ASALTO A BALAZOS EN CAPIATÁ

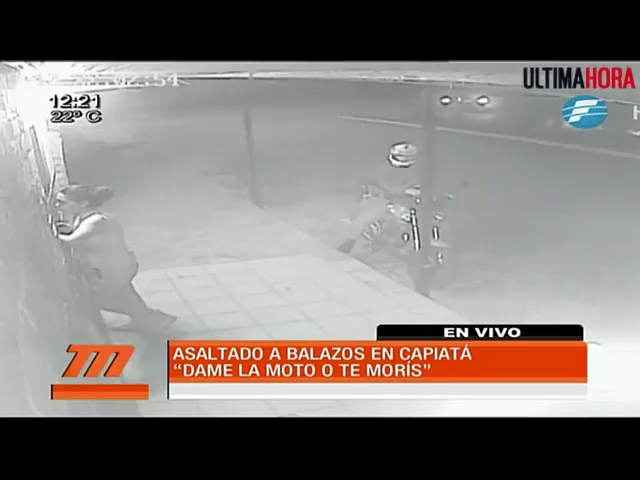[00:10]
que en realidad no se percata prácticamente de lo que sucede, y vamos a ver cómo avanza una motocicleta, ahí ya la están viendo ustedes en imágenes, ahí vienen dos motos asaltantes, y lo de siempre, uno que queda en la moto, el otro que baja, ahí lo están viendo, y se ve el destello, ahí está, de un disparo, es concretamente un disparo, lo que podemos ver efectivamente, porque hace con el arma un ademán, como si fuera a disparar más, pero lo que se ve concretamente es un disparo, el hombre que sale,